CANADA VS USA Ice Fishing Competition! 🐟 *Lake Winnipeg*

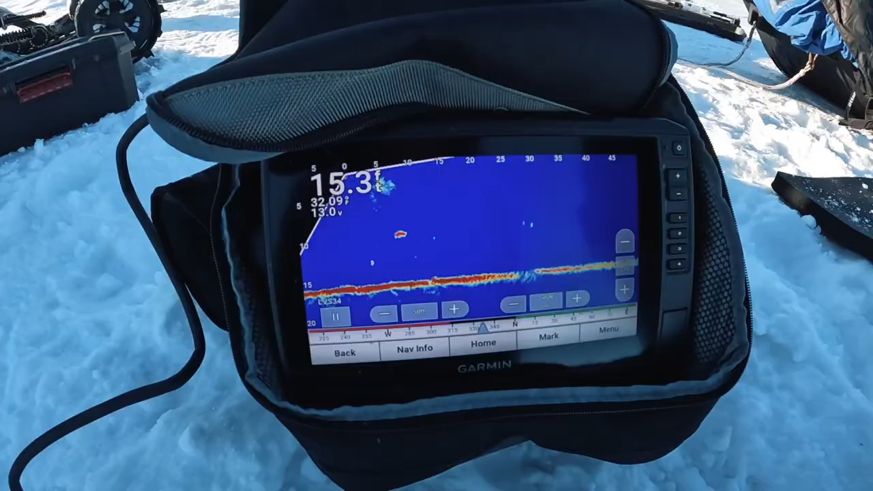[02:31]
So look at this guys. There's a fish coming in right here.
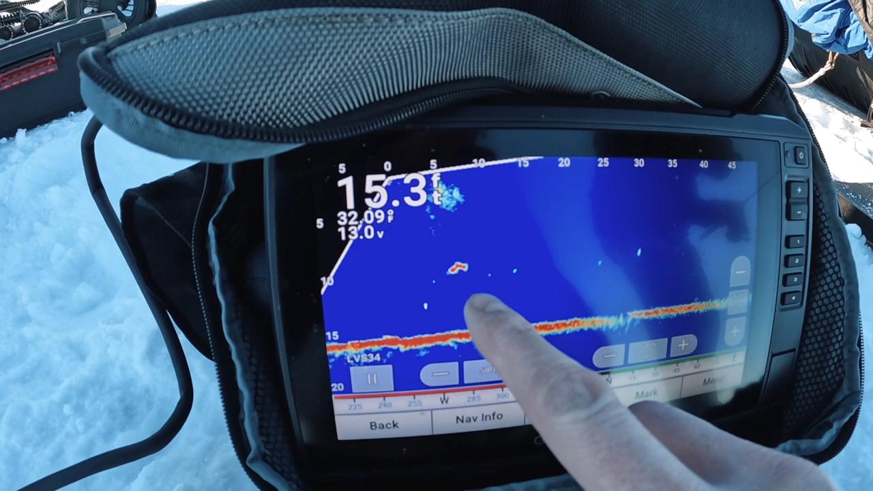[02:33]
On screen: depth 15.3 ft
Al go up to 10 feet to slip a little bit. And there's a jig right in front of it. So Al's going to try to coerce it in. He's jigging right above it. Pretty cool the technology that was out there to help you mark fish and know where to go.